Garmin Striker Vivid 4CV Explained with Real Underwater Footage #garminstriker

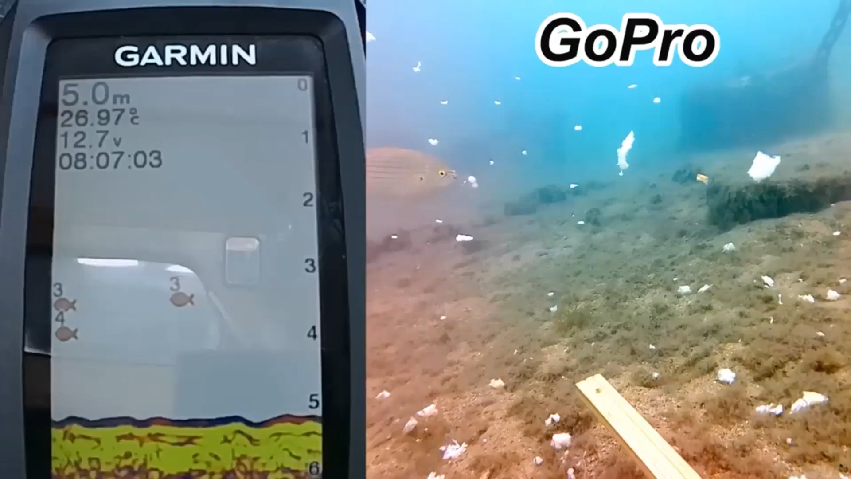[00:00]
On screen: depth 5.0 m, water 26.97°C
good morning everyone today i'm doing something completely different i'm explaining how sonar works i have my garmin set up and i also have gopro cameras in the water now i'm using traditional and traditional does not pick up small fish now i've got some fish showing up on my garmin and hopefully they will now come in front of my cameras
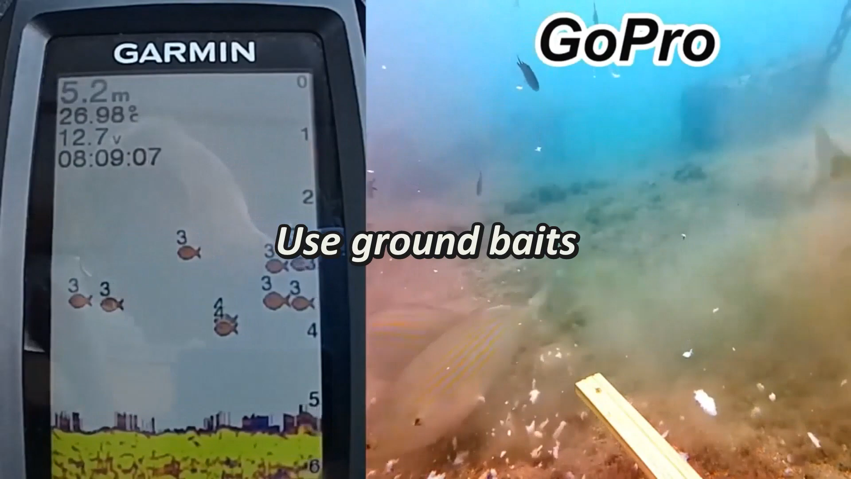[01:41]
On screen: depth 5.2 m, water 26.98°C
we'll just give it a chance now look here they come they've come from my ground bait and they started showing up now if you were fishing fishing you wouldn't know which side to throw your lights in or which side of the boat you're going to fish from so the best thing to do is use your garmin
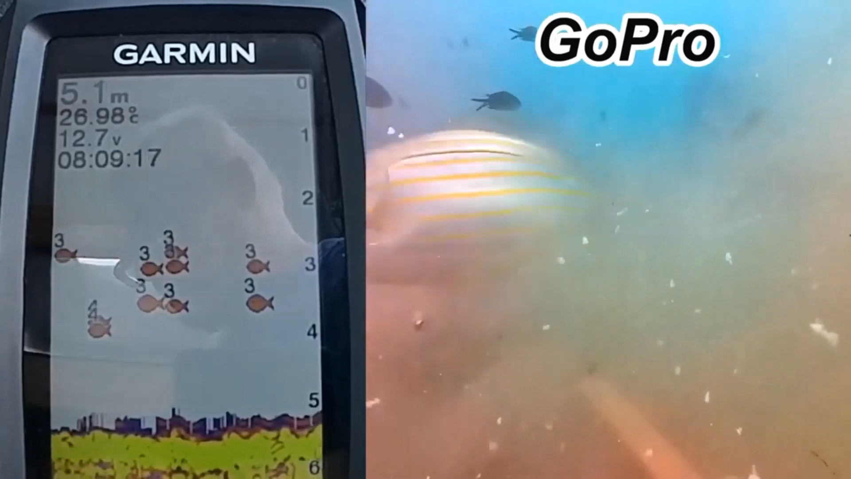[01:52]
On screen: depth 5.1 m, water 26.98°C
and at the same time keep throwing in ground bait like i'm doing here now i'm sat there watching live feed tv and
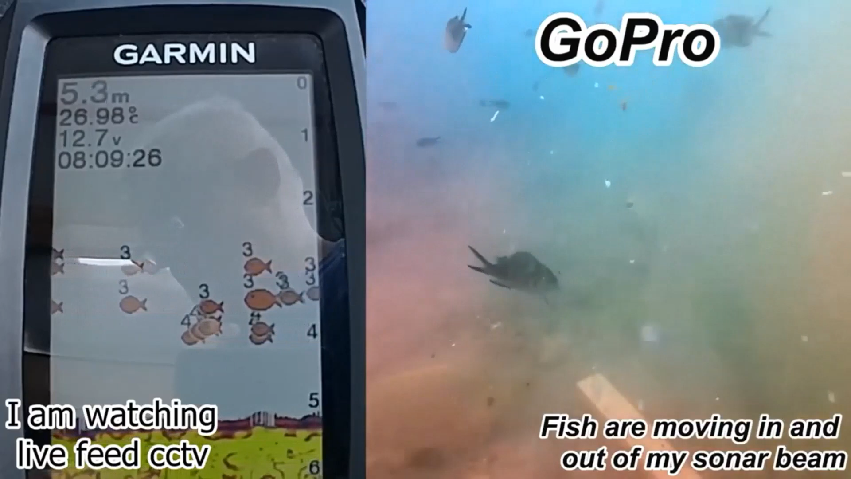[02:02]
On screen: depth 5.3 m, water 26.98°C
i am seeing everything that's happening on the bottom just look at those fish there's hundreds of them now the garmin is marking the depth on on the fish symbol you have three meters three meters four meters that's the depth of the fish remember i am only in five meters of water but give us some time now you see the fish are showing up on my garmin but they're not in front of the cameras because
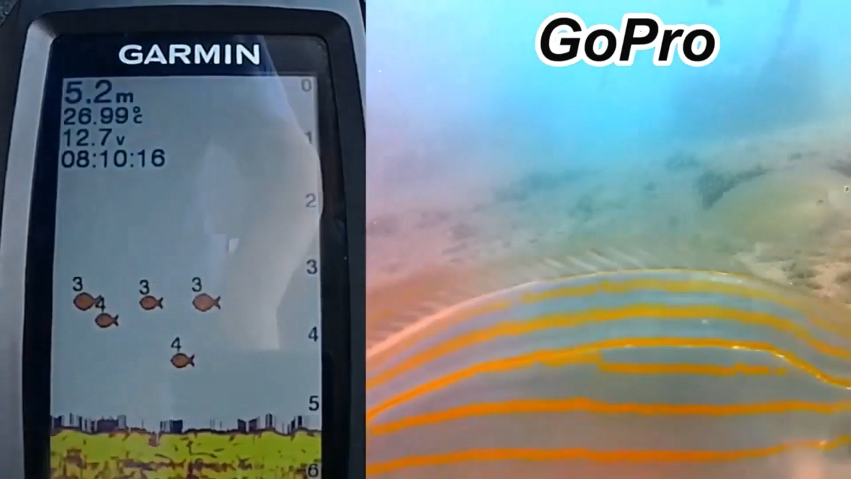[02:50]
On screen: depth 5.2 m, water 26.99°C
beam widths work and how the angle works which is quite interesting this is oh look some more fish are coming in wow look at that nice fish there brilliant wow is a beauty well i hope you enjoyed this guys gives you an idea how garmin is working and it does pick up the fish the only problem is that once it starts marking the fish they've already passed through your sonar and they're not there anymore so keep throwing in ground bait to keep the fish where they are anyway guys i hope you enjoyed this thanks for watching and have a nice day
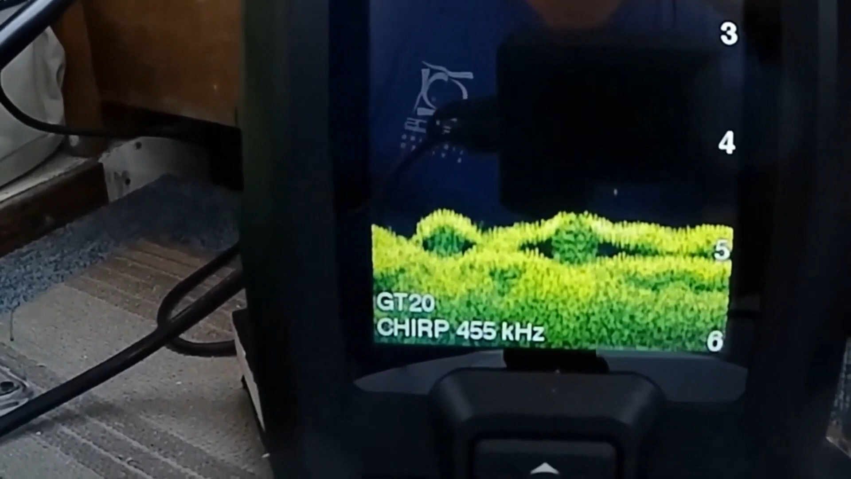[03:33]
just look at that picture look at that contrast and definition brilliant fantastic sit back and we'll show you what i've done here
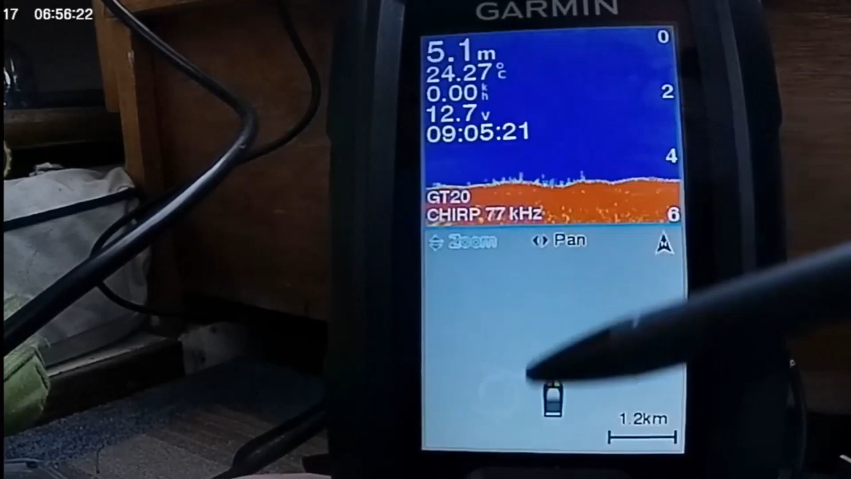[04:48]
On screen: depth 5.1 m, water 24.27°C
i've put my plotter with my traditional
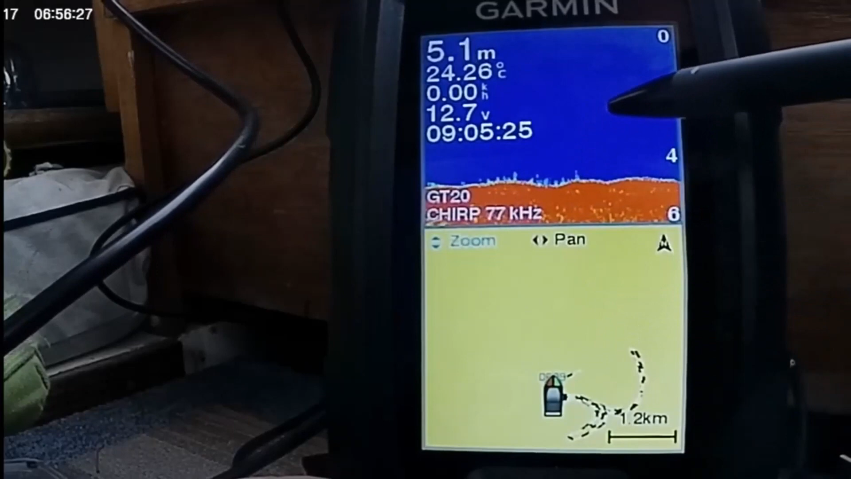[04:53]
On screen: depth 5.1 m, water 24.26°C
here set up and i've also made a combination of having my traditional and my clear view on my screen at the same time you can lay these out one and two or else you can split the
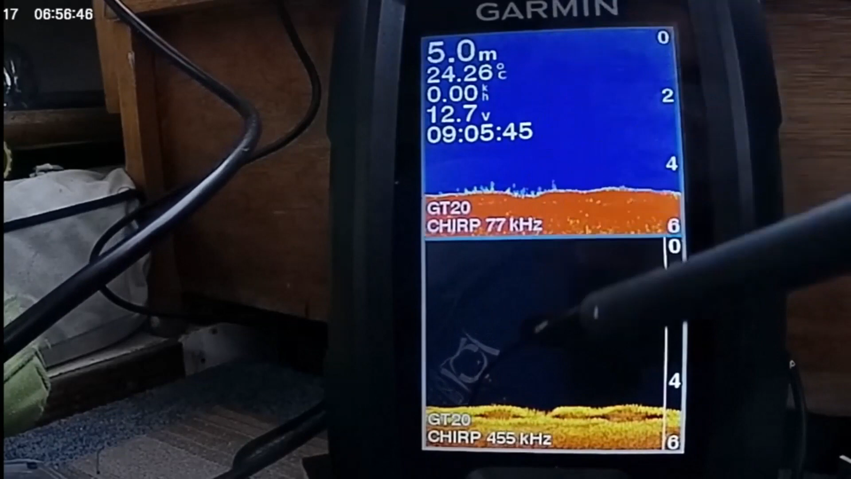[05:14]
On screen: depth 5.0 m, water 24.26°C, speed 0.00 km/h
screen long wise i prefer it like this because it gives you a more wider picture than what you've actually got now look at that look how nice that's coming up here okay i'm using amber brilliant brilliant great great this is
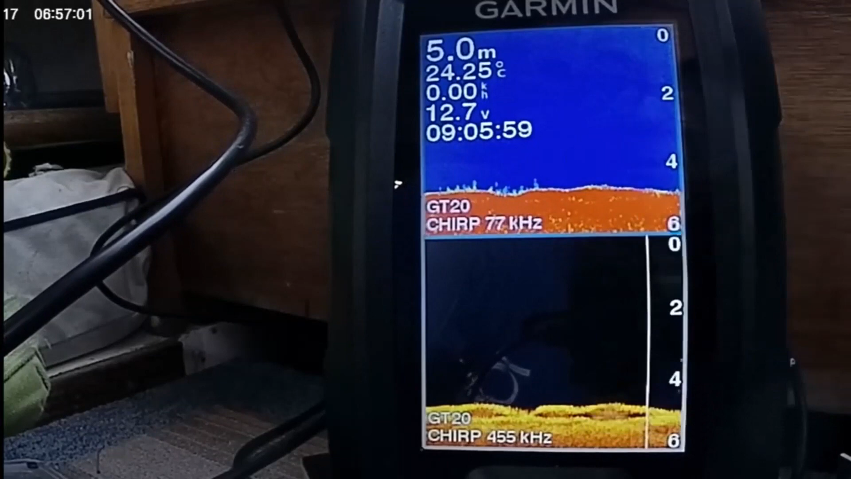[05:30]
On screen: depth 5.0 m, water 24.25°C
it now you may be thinking oh but when i have to change the settings i've got to go back into clear view and sort everything from out there and it's a lot
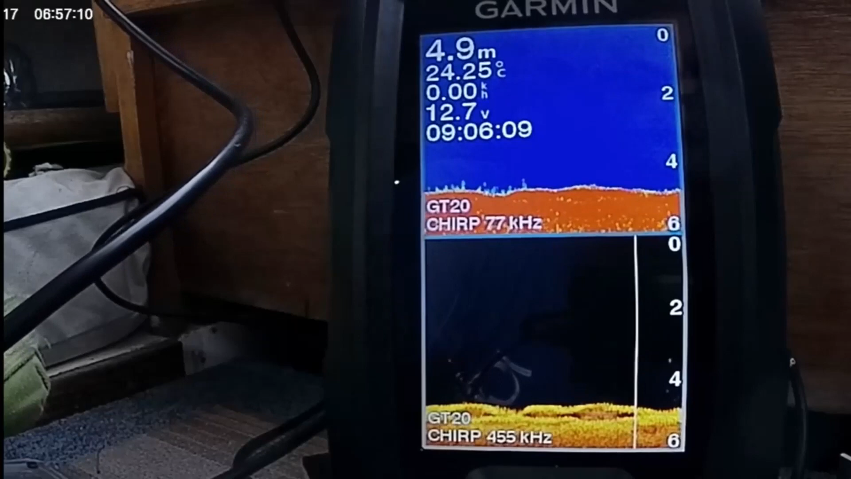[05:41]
On screen: depth 4.9 m, water 24.25°C, speed 0.00 km/h
of hassle and this that and the other no you don't
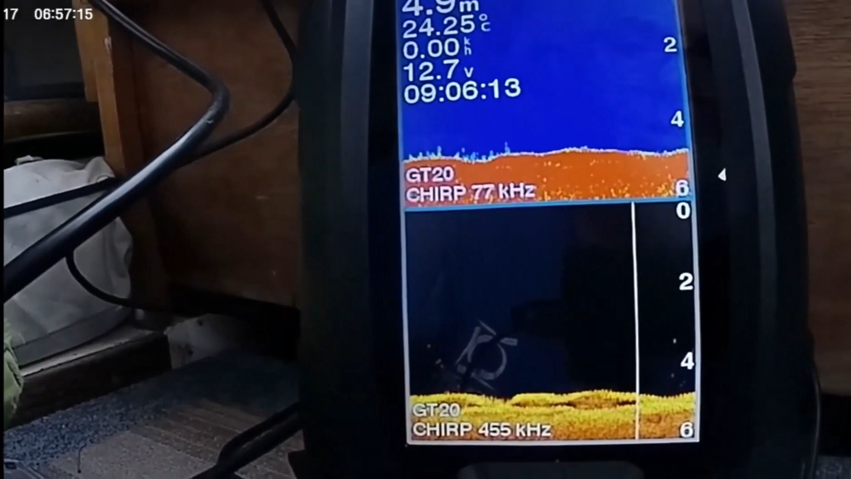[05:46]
On screen: depth 4.9 m, water 24.25°C
press your menu button and here you've got the settings